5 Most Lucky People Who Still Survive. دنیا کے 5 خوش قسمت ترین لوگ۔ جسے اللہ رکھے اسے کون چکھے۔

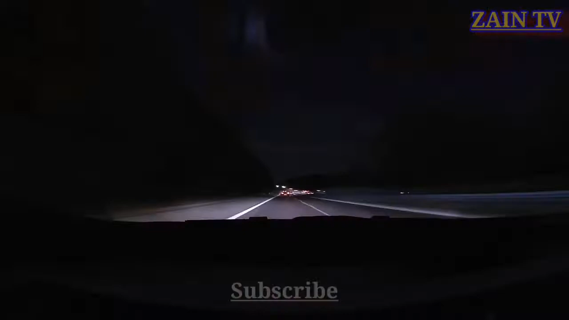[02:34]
اپنے تیز افتار میں چلتی ہوئی کار کو سنبھال نہ سکے اور کار آؤٹ اف کنٹرول ہو کر سیدھا گارڈ ریل میں جا لگی